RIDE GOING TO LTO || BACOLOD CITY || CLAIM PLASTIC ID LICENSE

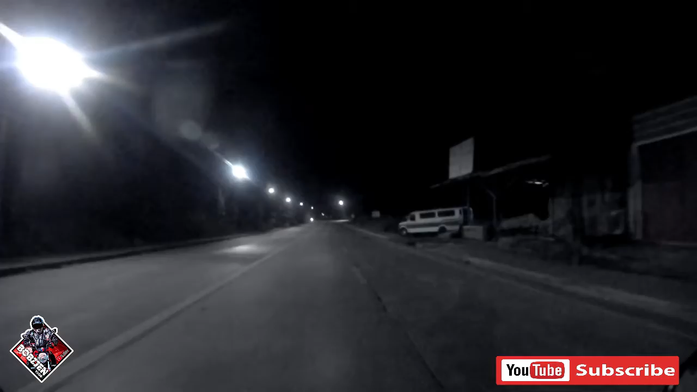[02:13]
Intersection, check by side, and go.
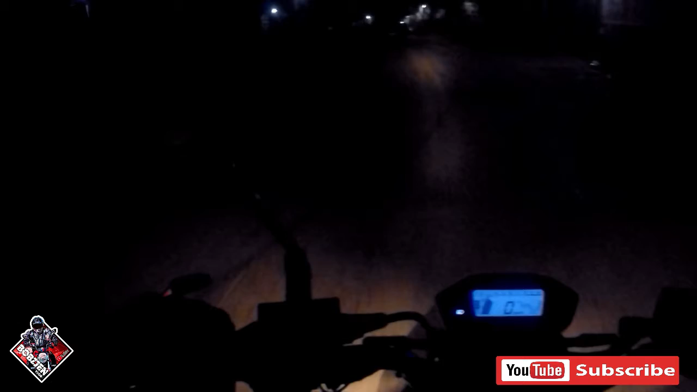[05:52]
na, hindi na kailangan yan. Cheek side by side and go, go.
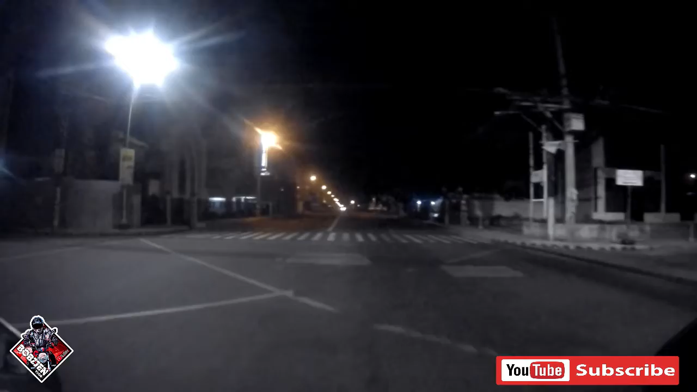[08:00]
Dito na tayo mga katrufa sa Luxon Street. Akin ang daan ngayon, bro.